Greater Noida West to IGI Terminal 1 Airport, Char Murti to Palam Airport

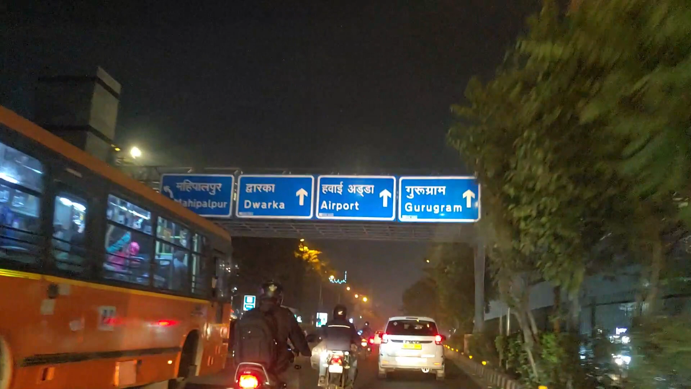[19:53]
एयरपोट द्वारिका गुड़गाओं यहां सीधे हम निकल सकते हैं और
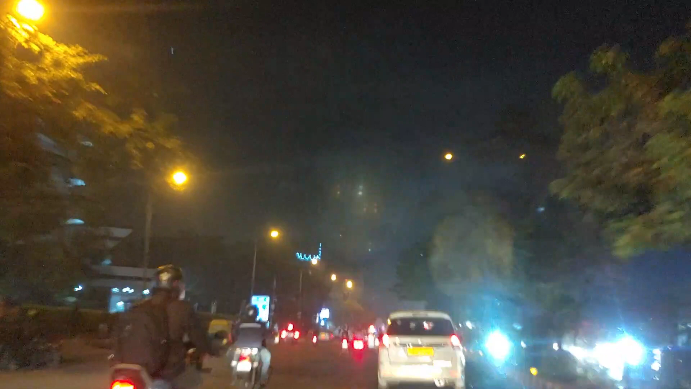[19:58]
देखिए ओड़ क्रॉस करने के बाद
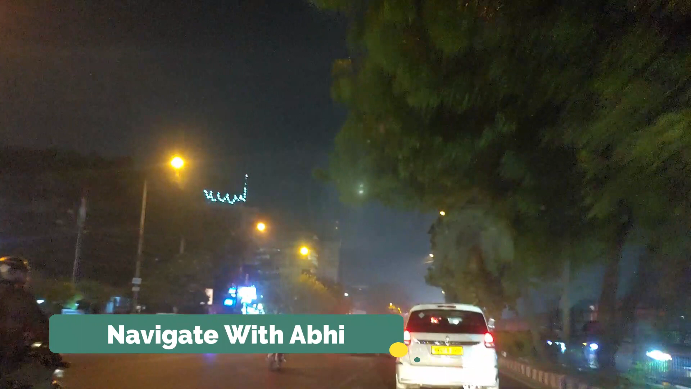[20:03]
ट्रा� जिस पर अभी हम चड़ रहे हैं यह अपने को एयरपोर्ट फ्लाइबर एक कनेक्टिंग फ्लाइबर है जो डायरेक्ट एयरपोट उपर
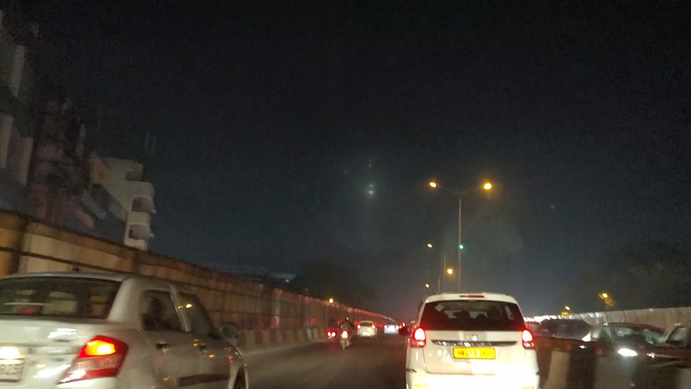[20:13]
उपर लेकर आप वहां पर कनेक्ट कर देगी तो उसके बाद जो है इस पर भी ट्रैफिक नॉर्मल है और इसके बाद यह
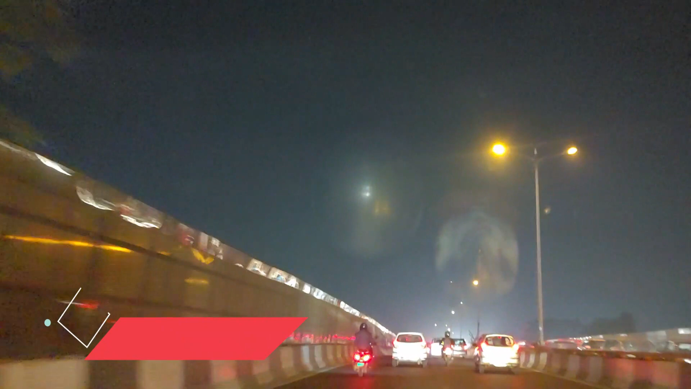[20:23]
फ्लाइबर की जो जो कनेक्टिंग ऐिए फ्लाइबर है उससे हम सीदह को की निखल गें सीदह हब करे आप अजाना चाहिएальный तर्बसंद ब्यार चलिजाेंगे और जो connecting flyover है उसको हम लेंगे तो सीधा एयरपोर्ट की तरफ निकल जाएंगे तब हमको traffic जो है यह
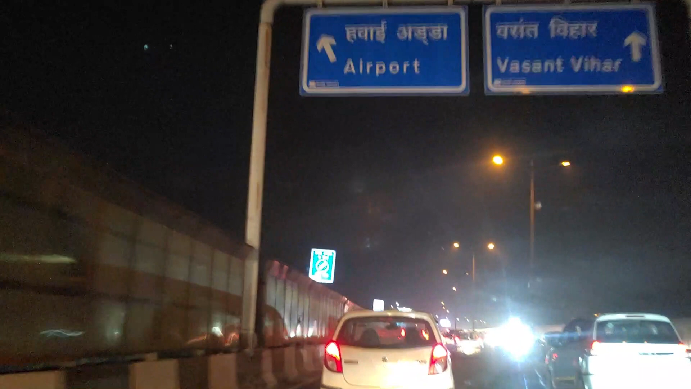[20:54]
यह जो बनाया गया था वो traffic को bypass करने के लिए भी बनाया गया था जिसको सिटी के अंदर नहीं जाना है सीधा ट्रेप एएरपॉर्ट
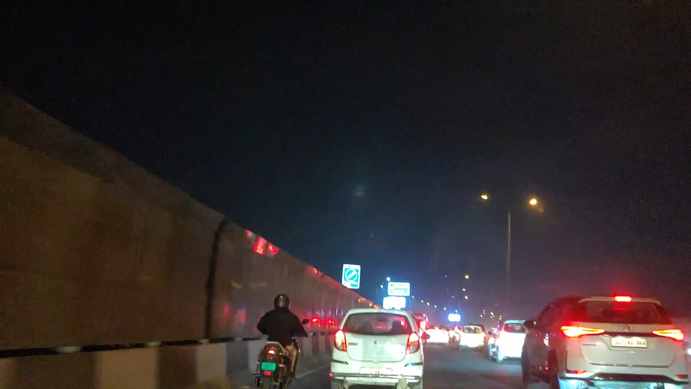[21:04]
के लिए निकलना है तो उनके लिए काफी अच्छा आइए और इससे बहुत सारा ट्रैफिक भी बच जाता और ट्राइम भी बच जाता आप देख रहे होंगे जैसे एएरपॉर्ट के लिए आपको बहुत � यहां से हम लेफ्ट लेंगे और एयरपोर्ट में क्ले
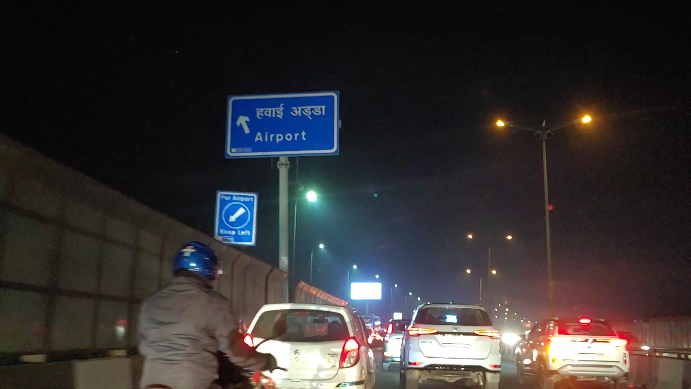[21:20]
सीधे निकल जाएंगे यहां लोग कंफ्यूज हुए आते हैं अला कि एयरपोर्ट भी जा सकते हैं इस रूट से द्वारका के जो जाना है उनके लिए भी सही हो गया है और जो गुर्गाउं जाना